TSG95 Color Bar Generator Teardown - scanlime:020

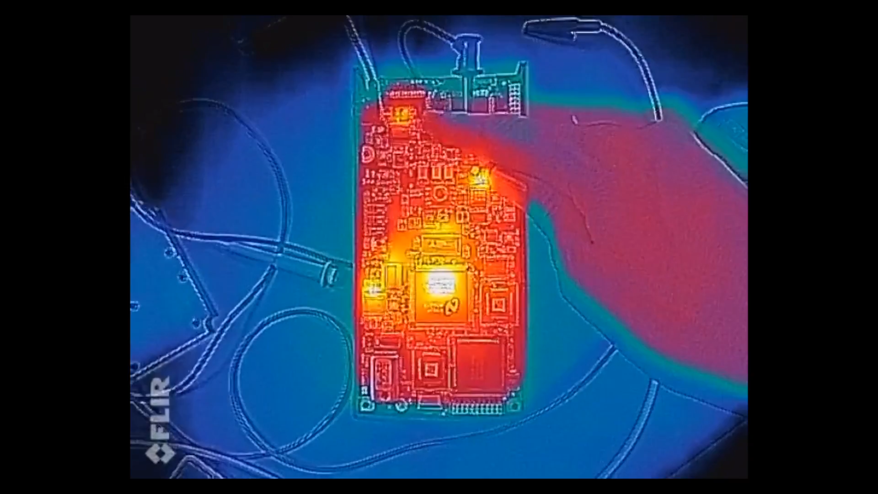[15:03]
That warm spot right there is the output op amp. That's the linear regulator chip.
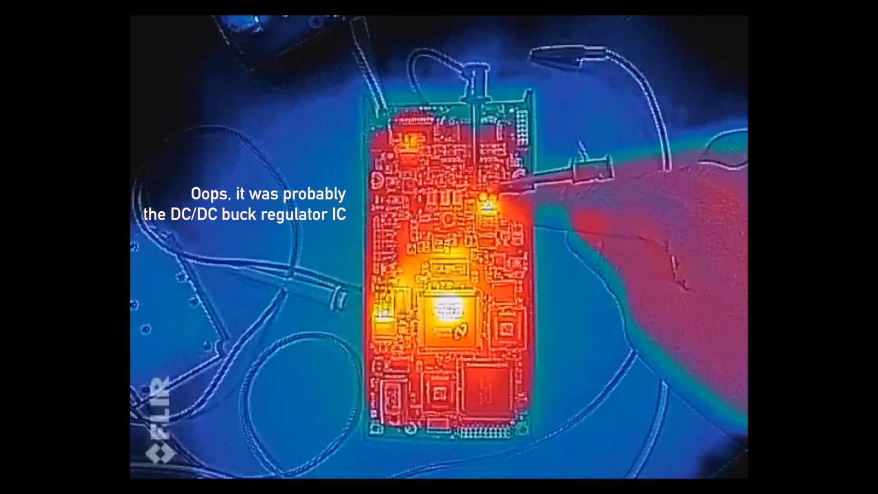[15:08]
That's the ASIC, in particular the part of it right next to the RAM.
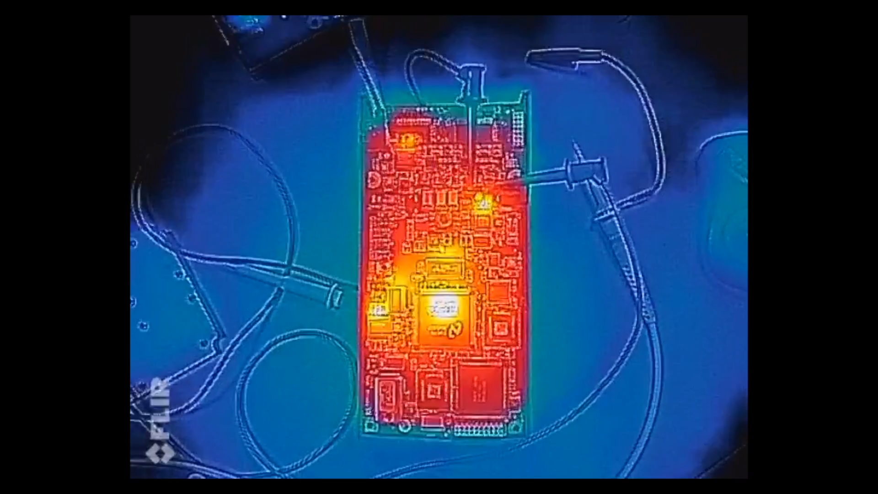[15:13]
Then the RAM itself is a little warm. D to A converter and another op amp. Microcontroller runs pretty cool. Maybe C4, maybe 94.